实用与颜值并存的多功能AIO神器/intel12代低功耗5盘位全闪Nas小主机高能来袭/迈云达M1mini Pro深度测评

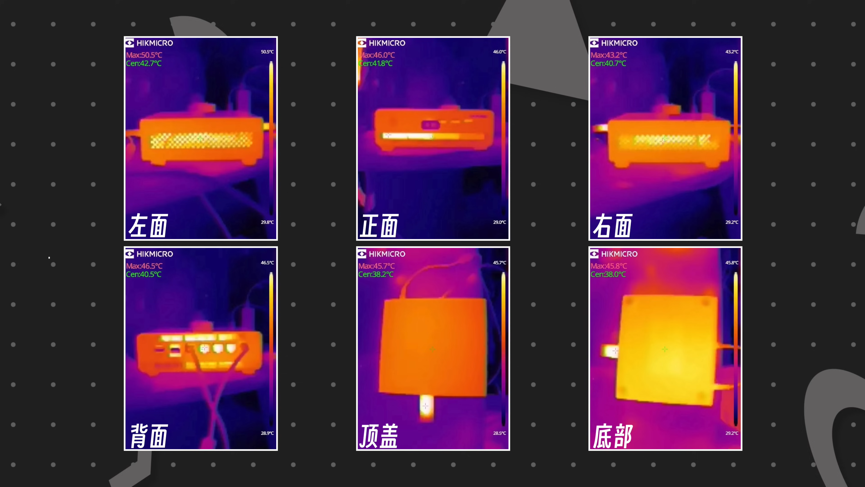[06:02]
在深圳室内28度的情况下麦云达M1 mini长时间待机那整个的机身最高的温度是在40度硬盘最高的温度呢是在53